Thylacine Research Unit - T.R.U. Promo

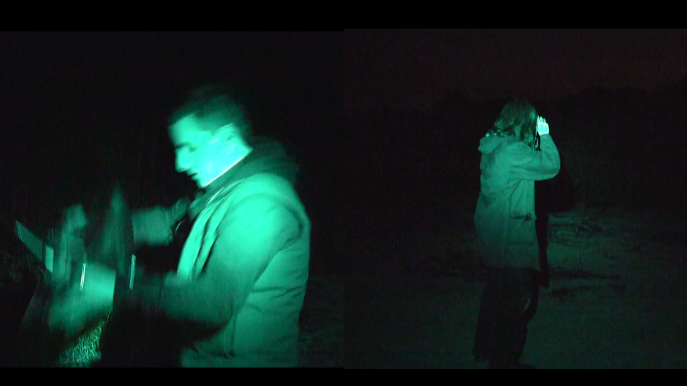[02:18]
Look, I've seen something. I'm not sure what it is. It's a mammal of some sort.
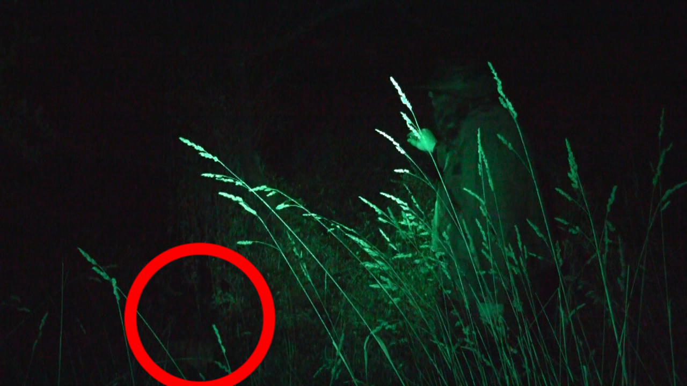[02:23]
But I can't identify it. But I can't identify it.